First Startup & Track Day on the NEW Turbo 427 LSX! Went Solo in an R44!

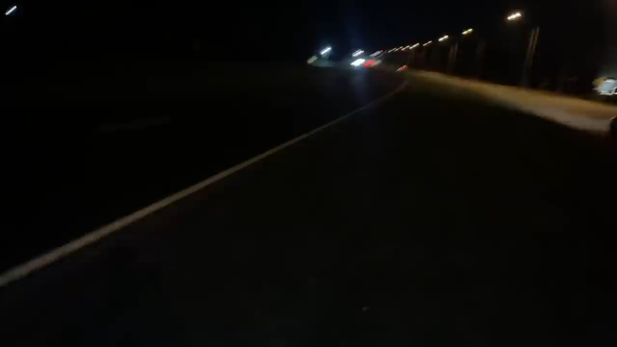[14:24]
And we're thinking that's where it fell off. Look at that. Right in the middle of the road.